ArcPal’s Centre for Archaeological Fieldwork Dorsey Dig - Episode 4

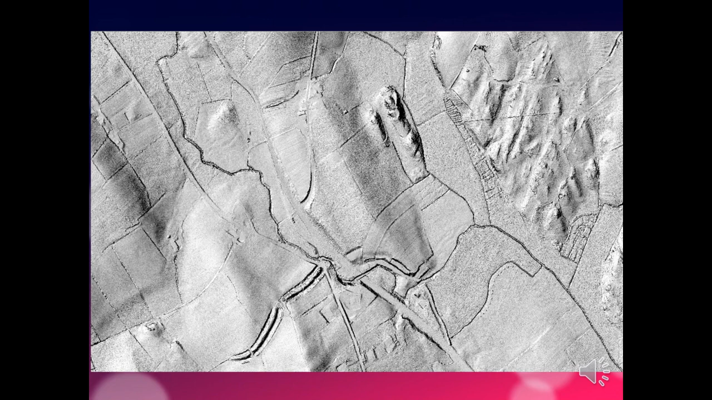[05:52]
You can just about in the LIDAR follow the now filled in Dorsey embankments along the west and curving up onto the northwest of the monument and then it finally runs out in the middle of the picture and you can't see much more until you pick it up on the other side where we looked at a minute ago.
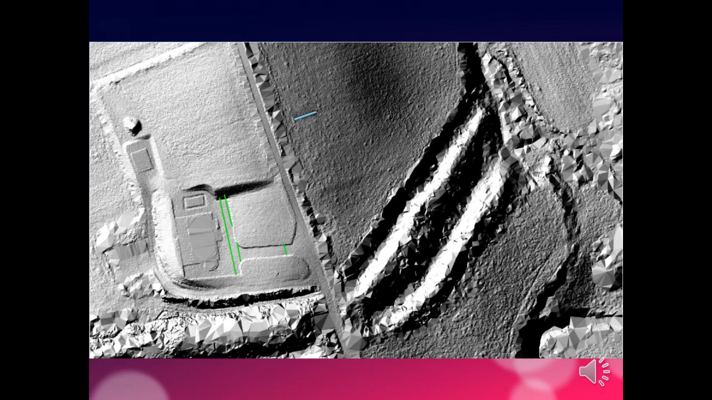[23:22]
And she found what she believed to be an indicator of something that might be a charred palisade just tucked inside the fence on the right hand side of the road. So that became the target for our trench.
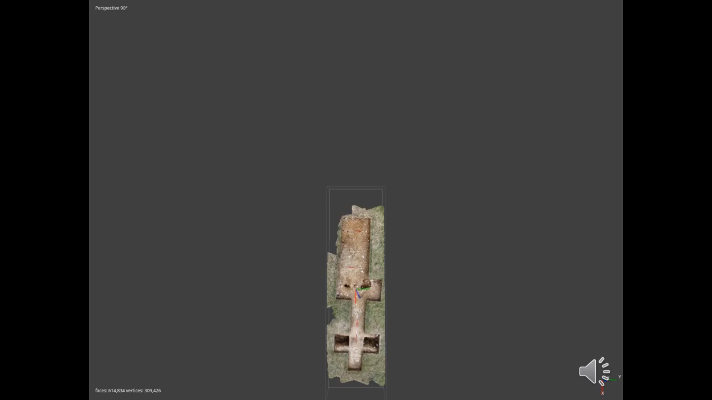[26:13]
And just you can see here, I'm just going to pause it for a second. You can see the deep Palisade trench. This is before the end of the excavation. So it's not yet complete.
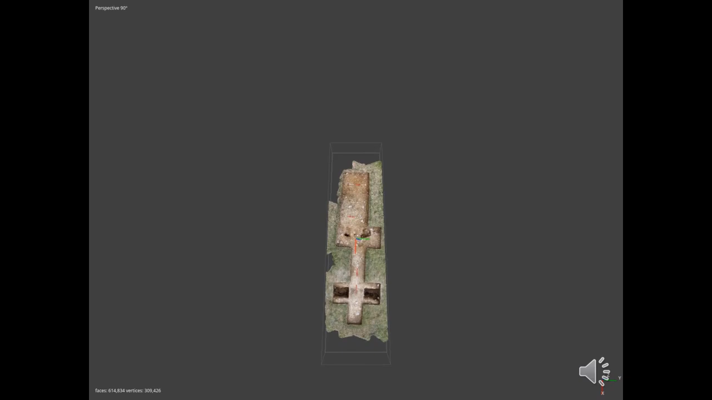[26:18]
And also here in the middle of the trench, there's some other features.
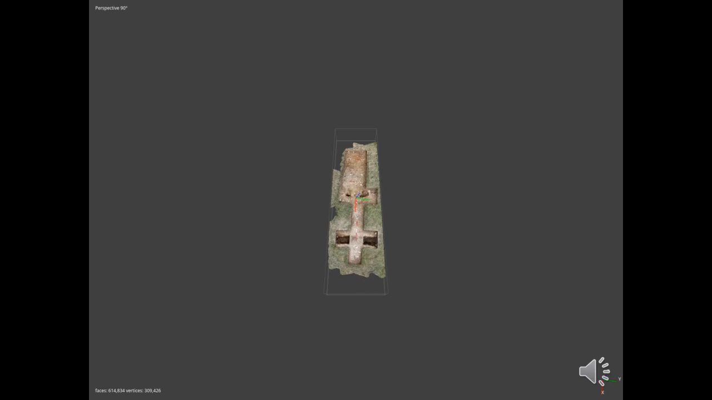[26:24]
And these features we initially thought were very superficial, but it turned out to be quite a deep gully. About 60 centimetres wide and 60 centimetres deep. Packed with stones and with areas of concentrated charcoal in it.
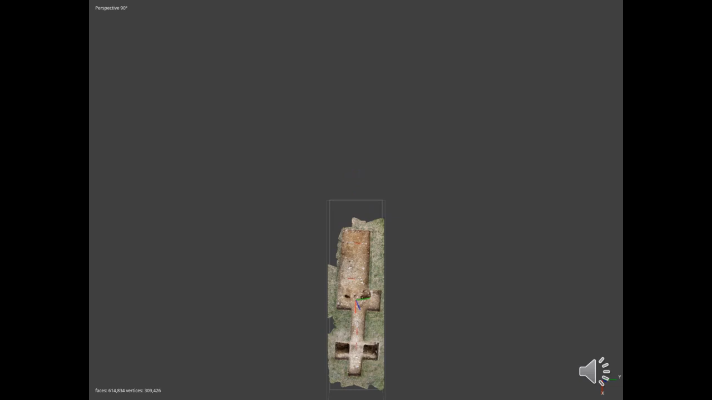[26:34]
So it seemed to have some sort of a timber pack or timber wall packed with stones which had burnt down at some stage. And our interpretation, based obviously on a fairly small excavated area, is that it's the remains of some sort of a structure, possibly a lead to, that was built up against the Palisade itself. Maybe it was some sort of another guard hut or a shepherd's hut or some sort of herge person's hut. But we can't really be certain.